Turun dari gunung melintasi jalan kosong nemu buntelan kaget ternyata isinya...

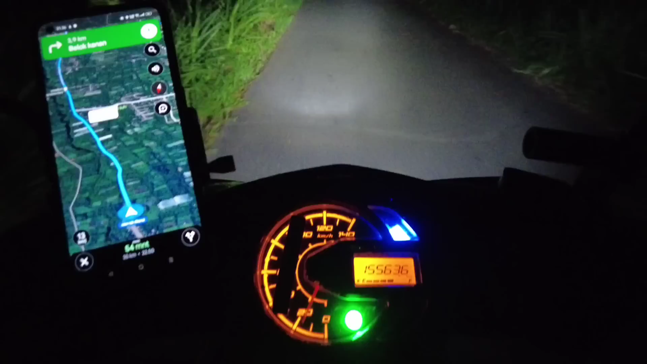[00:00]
menjalur lagi ya teman-teman ini kita
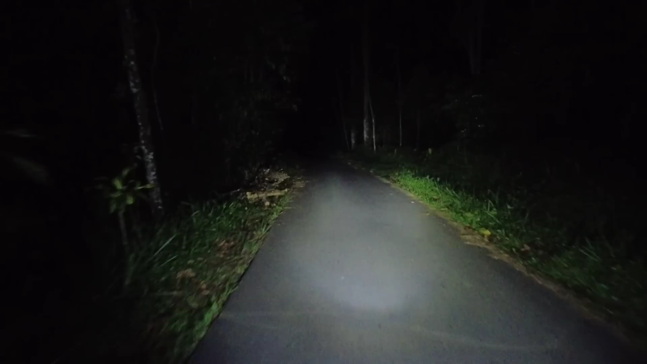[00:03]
turun dari lereng gunung sempas ada rumah teman-teman di sebelah kiri saya itu di ujung jalan tapi ditutup rapet banget ya
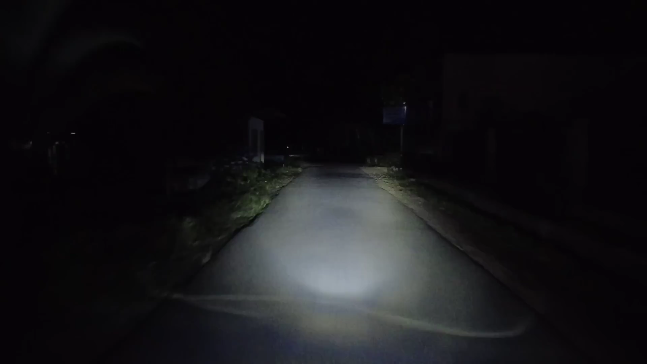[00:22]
ini ditutup ini full panjang banget temboknya rapet banget lor kanan kirinya lor
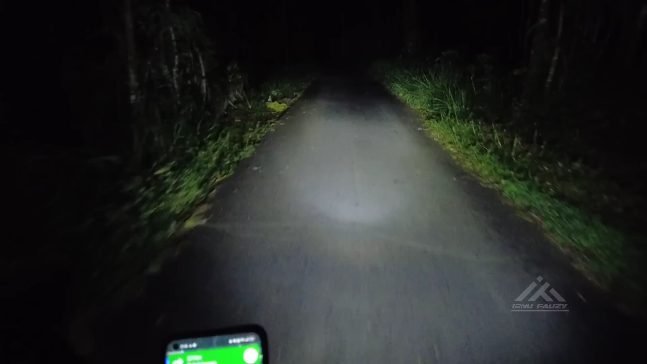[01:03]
oke baik assalamualaikum warahmatullahi wabarakatuh selamat malam dan jumpa lagi dengan saya disini rekan-rekan semuanya malam hari ini kita menjalur lagi ya teman-teman ini kita turun dari lereng gunung selamat teman-teman wah ini dia perjalanannya luar biasa sekali teman-teman ini daerah mana saya nggak tahu intinya jalannya kosong dan panjang astagfirullahaladzim ada rumah teman-teman di sebelah kiri saya wih ada kayak gubuk gitu ya dan ini tuh hutan cengkeh ya sebelah kiri
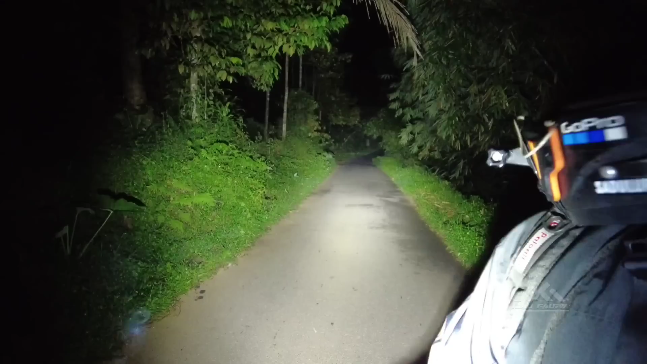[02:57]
Itu di ujung jalan Sebentar, sebentar Jalan, jalan, jalan Jalan aja Dinyalain lah Mau didorong Kamu itu Nah ini matiin lagi Innalilahi Astagfirullahaladzim Fik, Fik, Fik Apa itu?
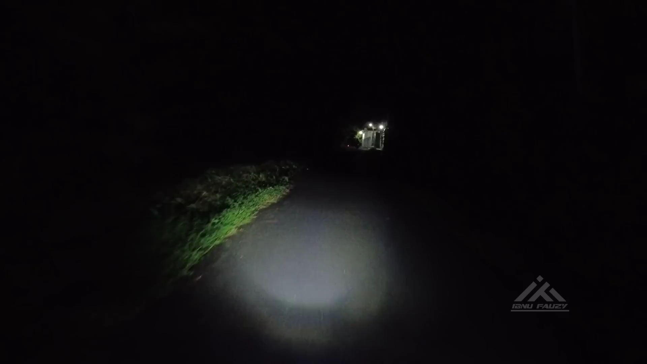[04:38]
Kita sengaja lewat jalur yang sepi gitu Dan ini kayak ada Kayaknya kandang ayam sih Kalau bukan pabrik gitu loh teman-teman Sebelah kanan ini Iya sebelah kanan Kanan kita ini Kalau di map kan panjang gitu ya Tempatnya Tapi ditutup rapat banget ya Wow Berbiasa
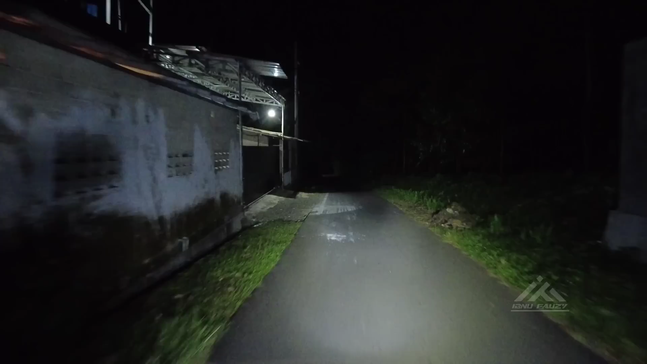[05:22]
Dan kita masih Tetap lurus Ya, ya ada mungkin Penjaganya fake Mungkin Tuh Kandang ayam lagi lur Ini baunya udah jelas Jelas-jelas kandang ayam sih Tembelek Mambu tembelek Bau tembelek ya guys Tapi banyak banget kok Ini pabrik lagi nih Apa kandang ayam lagi nih Tuh Kan
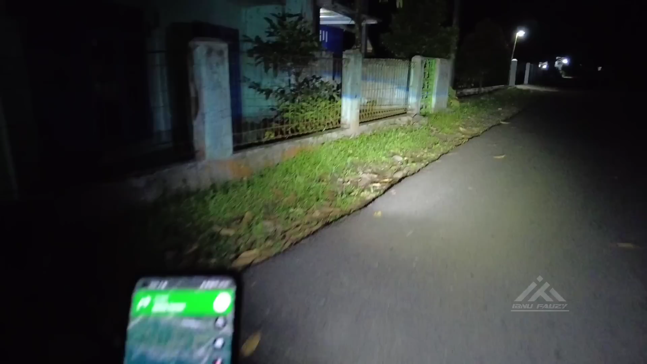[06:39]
Eh tadi lewat sini gak sih Bener ya Terus sejauh 1 km Iya Iya iya iya iya Mbak Google guys Bismillahirrahmanirrahim Ini pemukiman-pemukiman gitu ya teman-teman Tapi nanti kosong lagi gitu loh Jadi kosong pemukiman Panjang
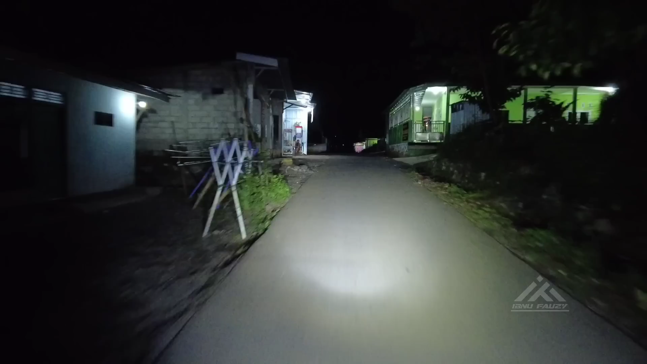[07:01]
Oke lor ini kita melintasi pemukiman ya Jadi Tidak begitu kripilah Tapi ini nanti kosong lagi Jadi burur lagi guys Hahaha Ya matiin Center Ngirit Ngirit Ngirit Wih ada Becatan lor
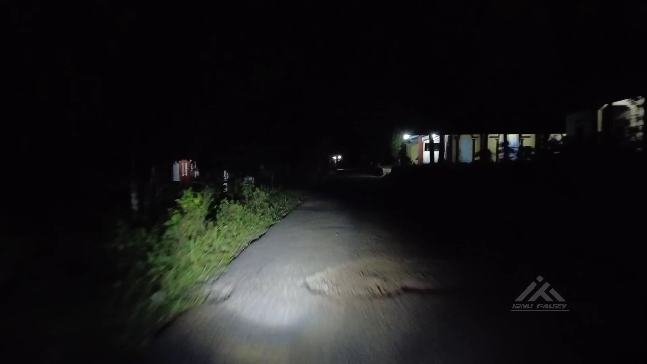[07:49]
Ke lokasi ini Itu Begitu Dan Ini Wih Ya Allah Jalurnya halus-halus sih Disini ya Cuma banyak lubang tuh Kita harus hati-hati Mau tiba-tiba lubang gitu loh Teman-teman Nah
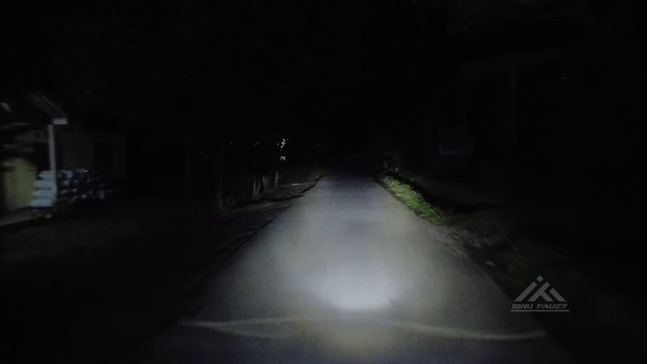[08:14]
Oke Ini sepi lagi lor Tempat apaan ini Sebilangan Aduh Ya Allah Jantik Heram Heram Tempat apaan ini Di bagger gini ya Astagfirullah Teman-teman Ditutup ini full Panjang banget temboknya Setelah 200 meter Oke oke mbak Siap
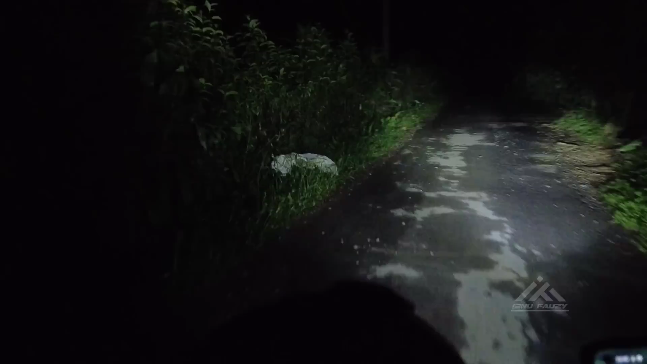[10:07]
itu Deket itu Atasnya Deket itu Apa sih Cek Cek Cek Cek
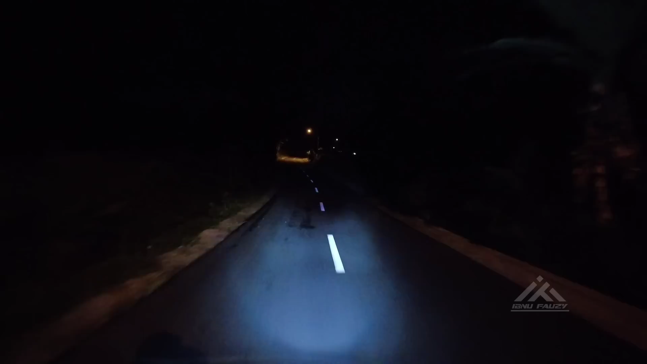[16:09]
hmm kosong jalan sendirian wah ini jalan milik kita berdua vik iya udah enak ini lalala jarang jarang oh tentu saja jarang ada kecelakaan soalnya kosong kelompong gini itu kan bisa ngebut ngebut sendirian gitu jalannya dewe gitu loh kita ke alun-alun ya guys